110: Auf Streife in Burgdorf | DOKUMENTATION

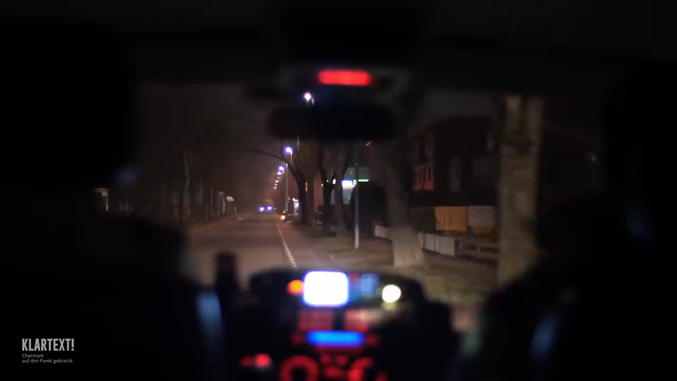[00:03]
Guck mal, das ist ein akkurates Licht hier, was sie haben. Den hier vorne auch. Anhalten!
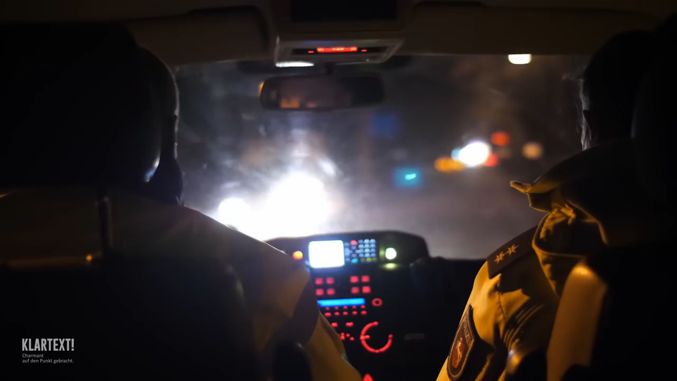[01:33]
Mal gucken, was die Verkehrsteilnehmer heute so alles machen. Ne? Das ist hier übrigens eine Fahrradstraße. Das bedeutet, dass man hier also auch durchaus nebeneinander fahren darf.
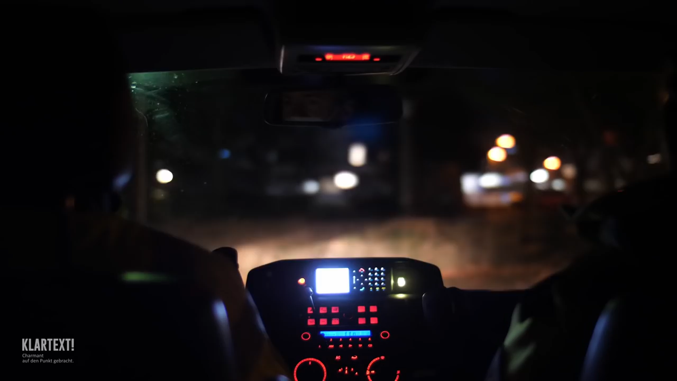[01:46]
Was ja sonst nicht erlaubt ist, ne?